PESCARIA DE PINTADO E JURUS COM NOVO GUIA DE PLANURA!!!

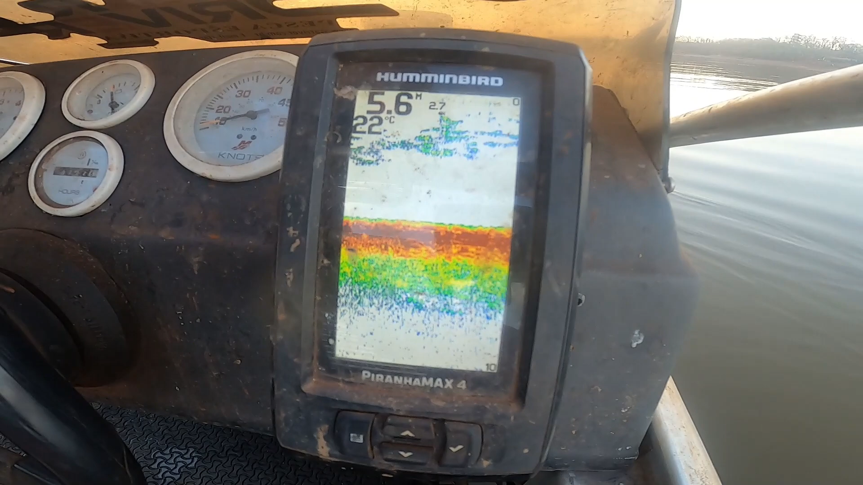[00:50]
On screen: depth 5.6 m, water 22°C
5,60 m, o mesmo lugar que eu parei na dica da segundona, né?